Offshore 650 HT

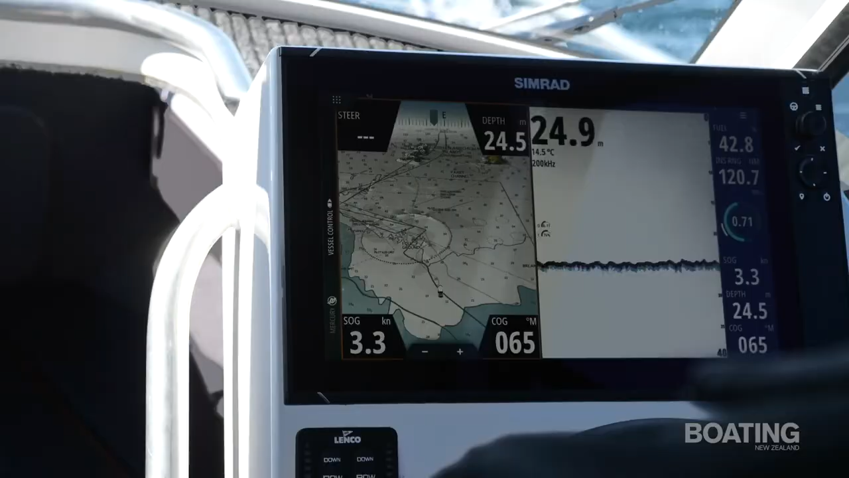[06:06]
On screen: water 14.5°C, speed 3.3 kn
It's got a big 16 inch Simrad NSS
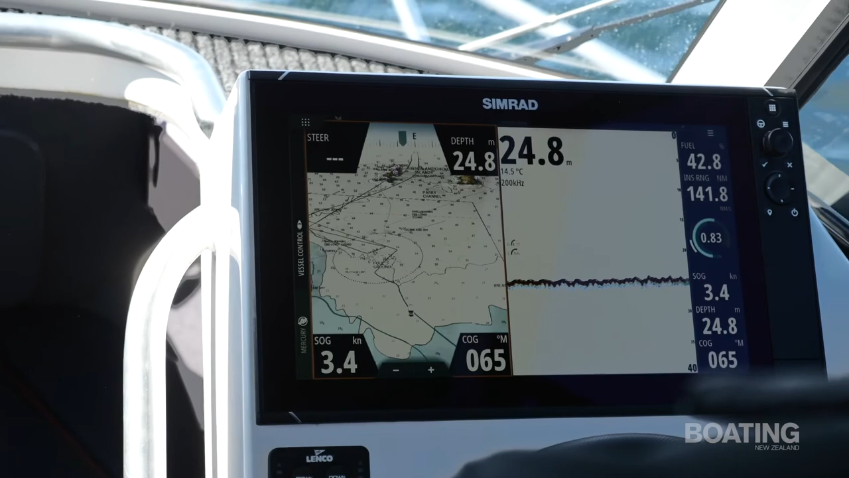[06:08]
On screen: depth 24.8 m, speed 3.4 kn
Evo 3 sounder so you can run that the whole day and not have to worry about it. Power, Mercury, Pro XS, 200 horsepower V8, sounds fantastic.
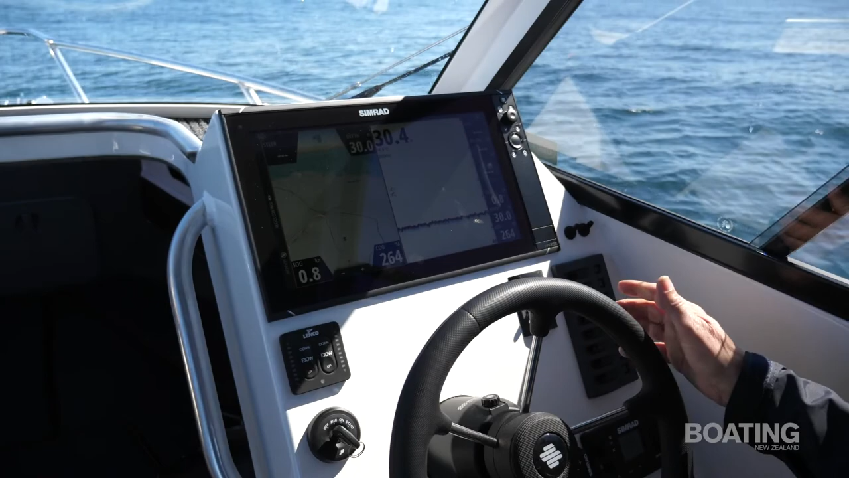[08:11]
Lovely 16 inch NSS Sevo 3 Simrad unit here, does everything you want it to do. You can also run the Mercury instruments etc.
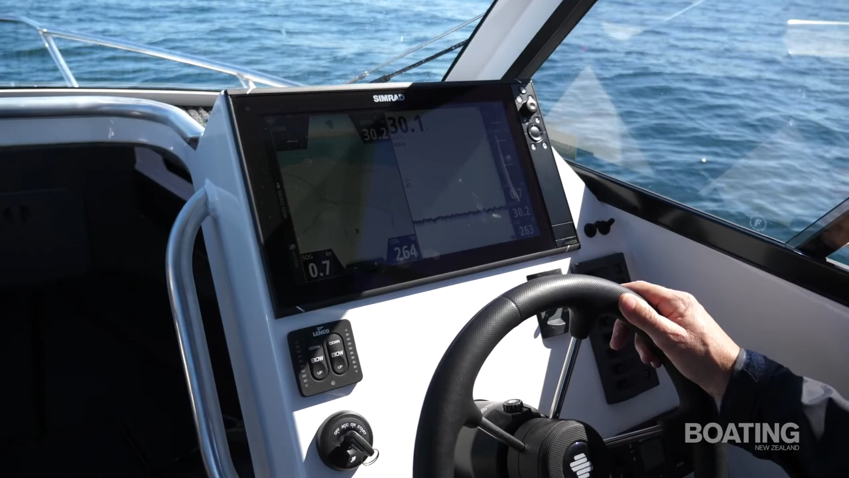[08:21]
through the display, it's set up to do that.